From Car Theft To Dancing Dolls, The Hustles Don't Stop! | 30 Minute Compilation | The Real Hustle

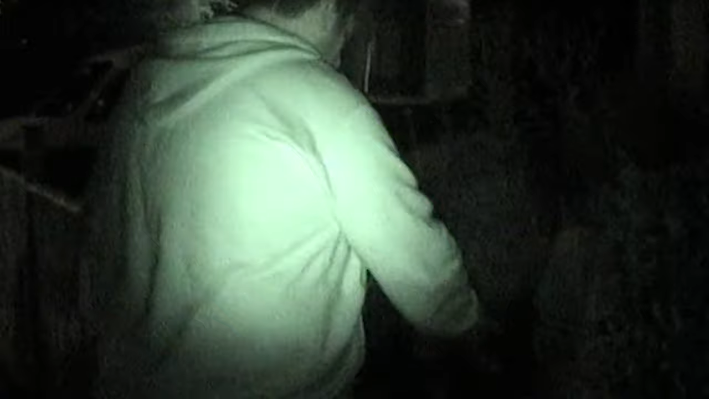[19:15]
Only the light in the hallway is on, and he's hoping the owners are in bed.
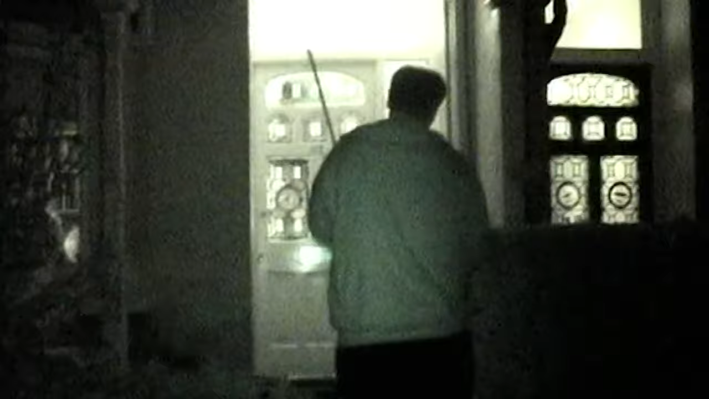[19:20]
Paul checks out the view from the letterbox, and in he goes.
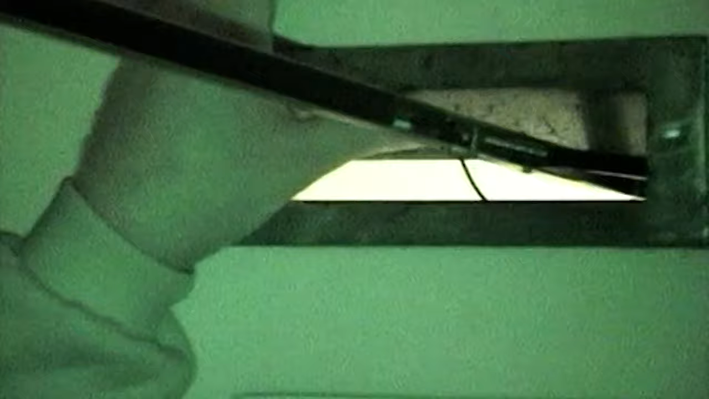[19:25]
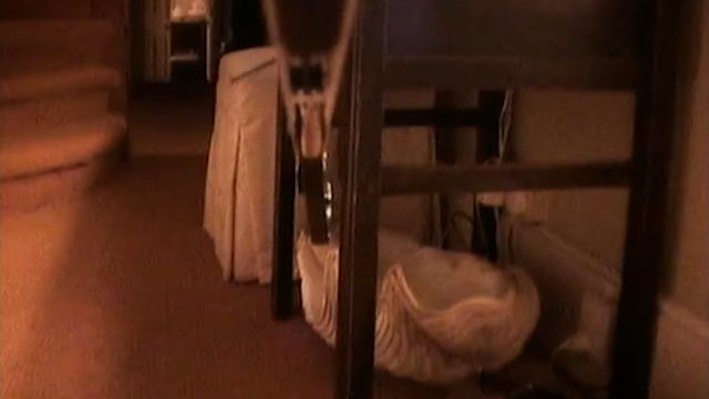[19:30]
A miniature camera captures the stick's eye view of the heist. There's a bag on the floor in reach of his claw.
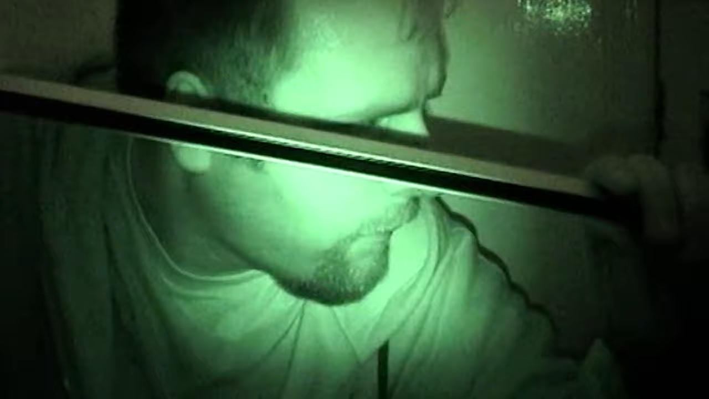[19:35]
He pulls at the bag to get a better look inside, and is rewarded with finding a purse to snatch.
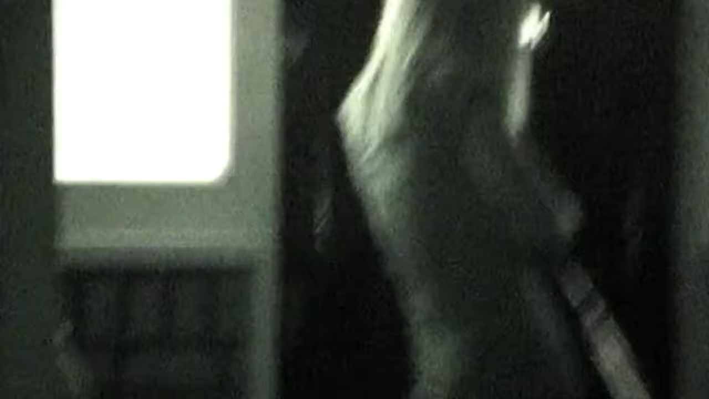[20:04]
Meanwhile, Jess has spied a jacket hanging up at the bottom of the stairs.
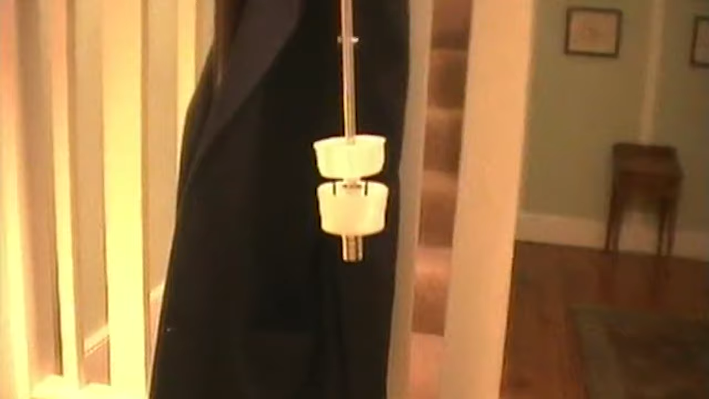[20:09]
Nothing unusual in that, except Jess's magnetic long stick can reach it easily.
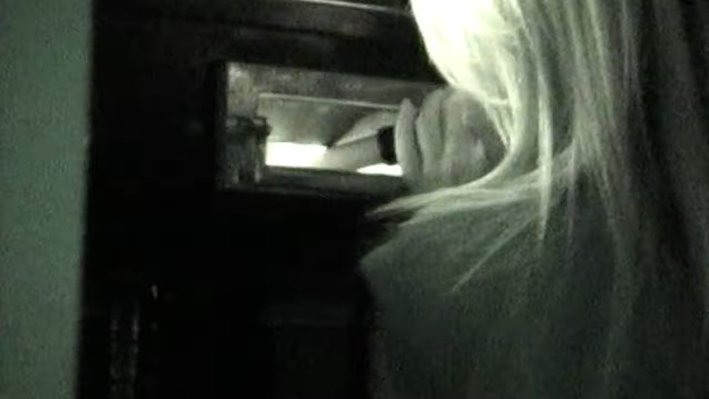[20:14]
The pocket is dipped, and Jess has caught a bunch of house keys.
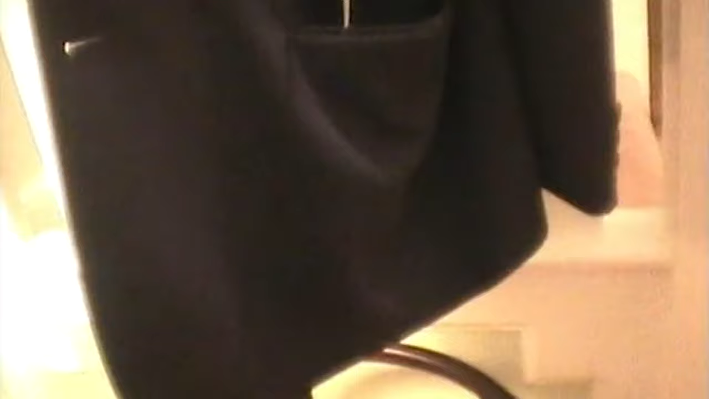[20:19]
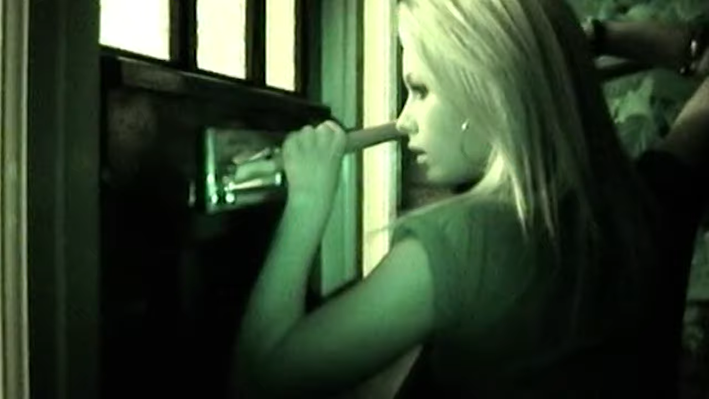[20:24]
The owners are asleep upstairs, so Jess must be as quiet as she can as she retrieves her haul.
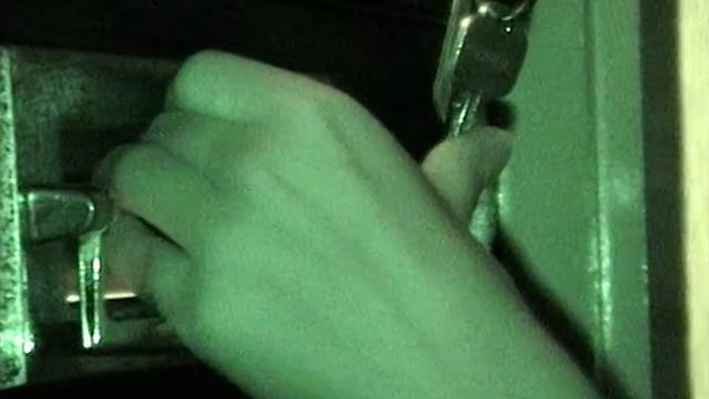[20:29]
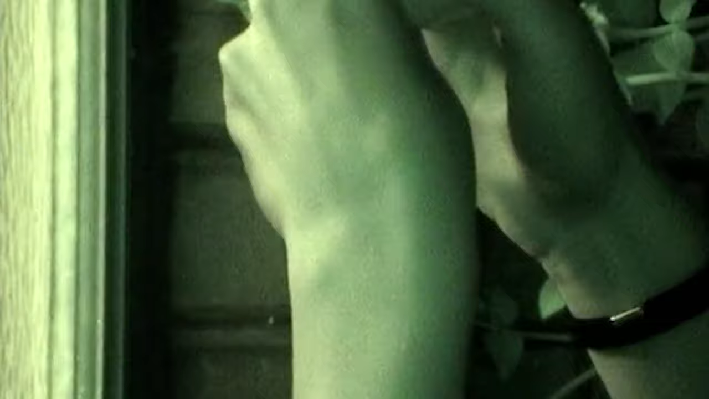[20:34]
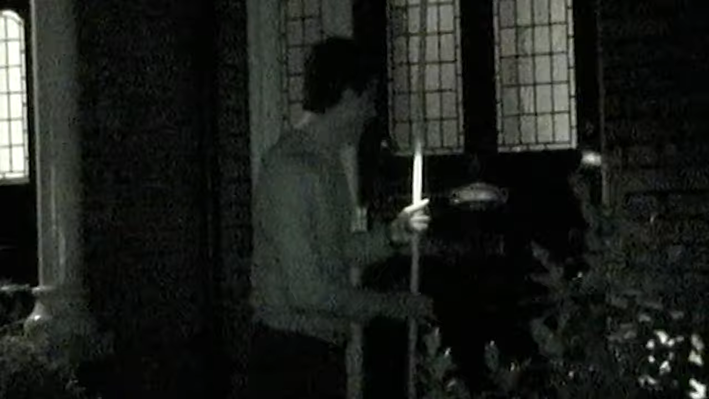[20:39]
Alex uses a torch to help him see into a dark hallway. He's after some car keys left within easy reach on a console table.
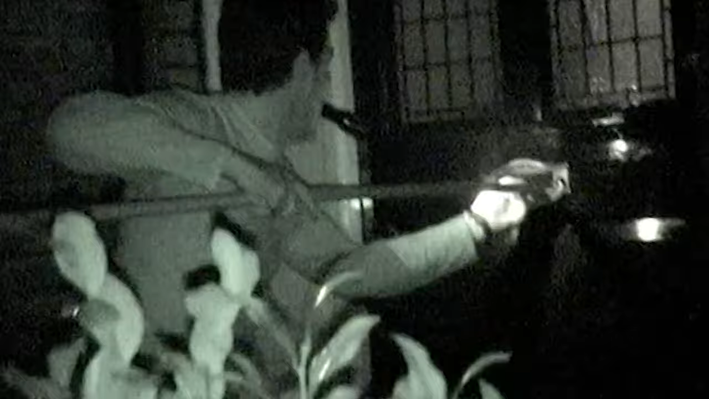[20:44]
He must not make a sound either, or he'll disturb his victims sleeping upstairs.
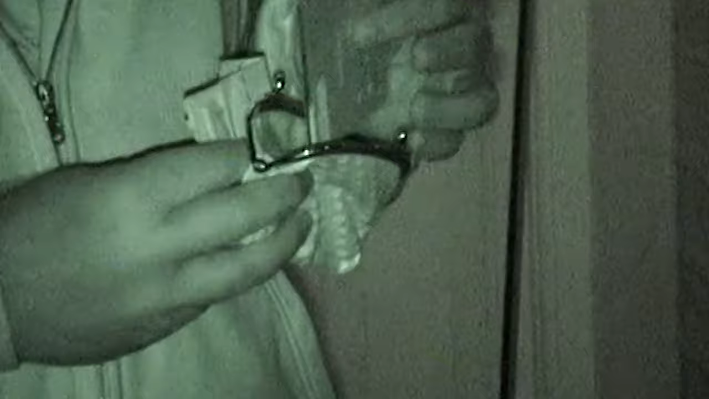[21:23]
Fortunately for Paul's victim, he isn't going to steal their money and cards from their purse.
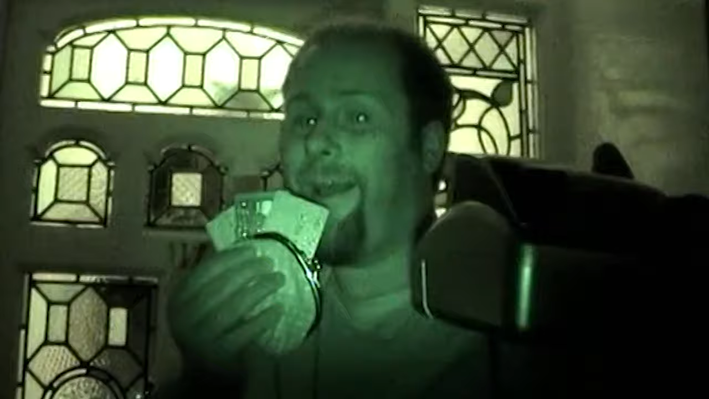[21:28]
Instead, he's going to leave the real hustle equivalent of a calling card.
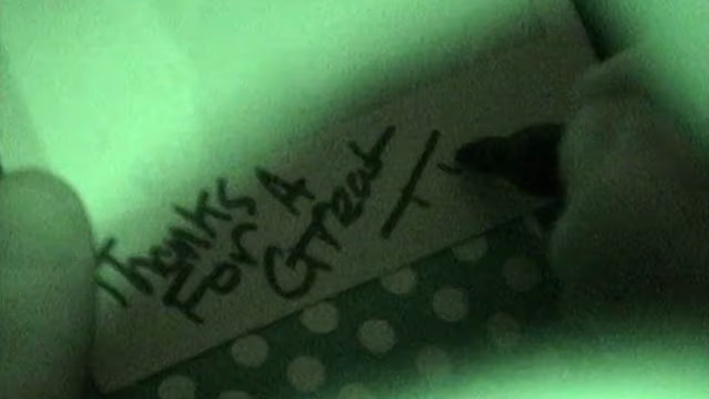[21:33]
The owners will be in for a shock when they see Paul's face grinning up at them from the doormat in the morning.
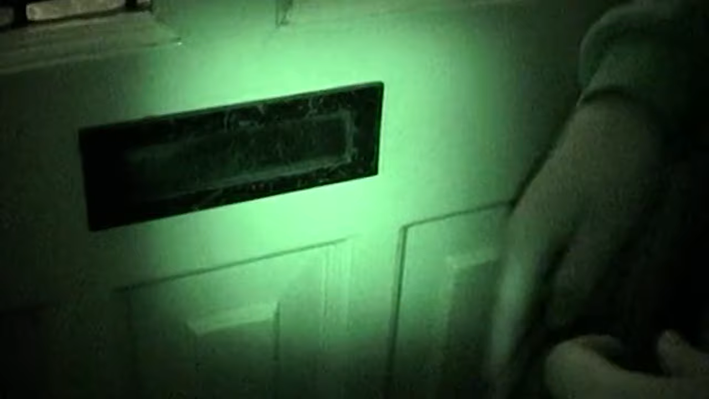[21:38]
But that will turn to relief when they realise it's only a warning and nothing has been taken.
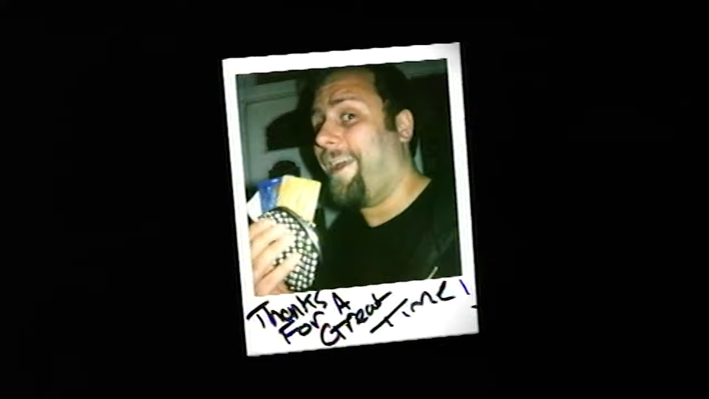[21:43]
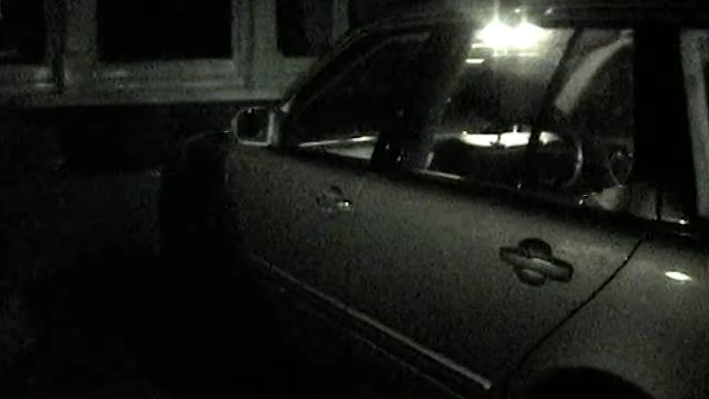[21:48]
Alex could steal this car easily, but he's doing the same as Paul and leaving the car owner a cheeky memento of his nighttime exploits instead.
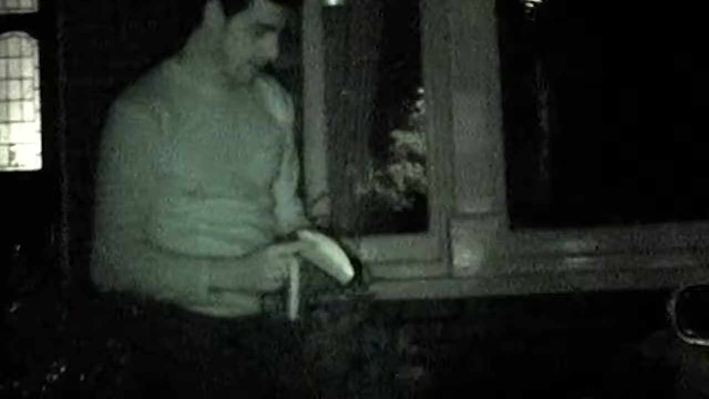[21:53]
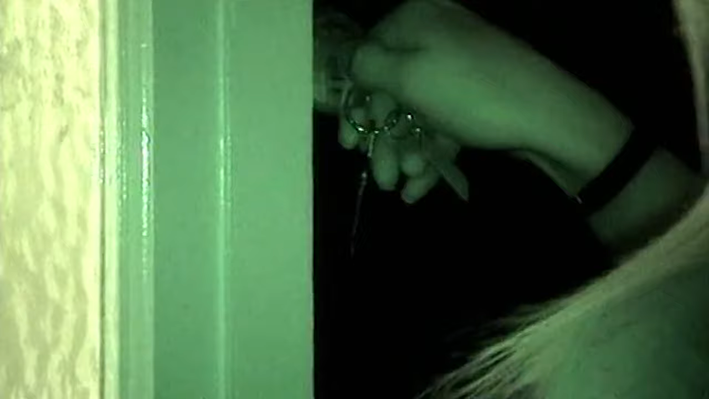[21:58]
Meanwhile, Jess lets herself in using the house key she's just fished from the jacket pocket.
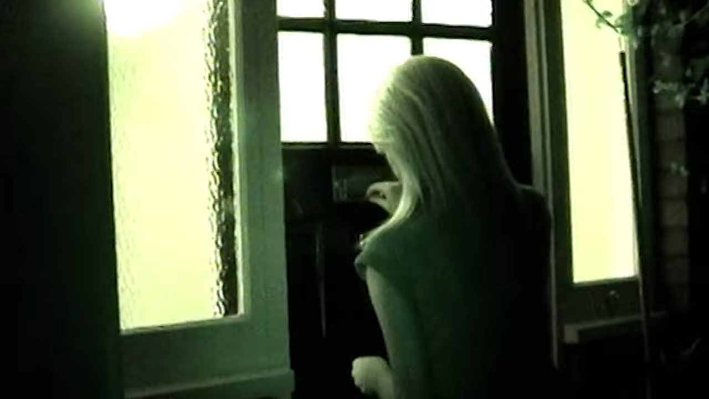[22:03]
She's not too cocky though, as any noise may give her away. Alex strikes a pose.